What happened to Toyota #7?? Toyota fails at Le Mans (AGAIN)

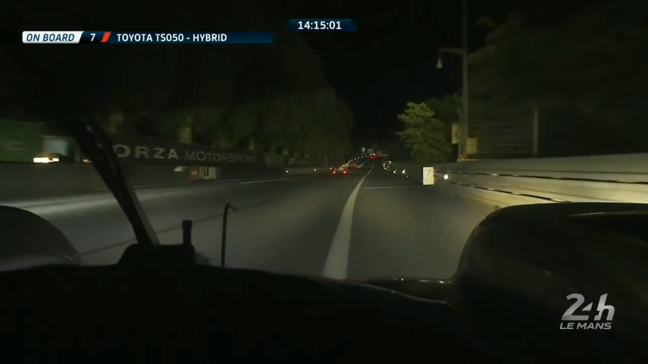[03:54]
is why only a few meters after this uh start kobayashi noticed some problems and had to stop at the side of the track and this brings me to the point that while these high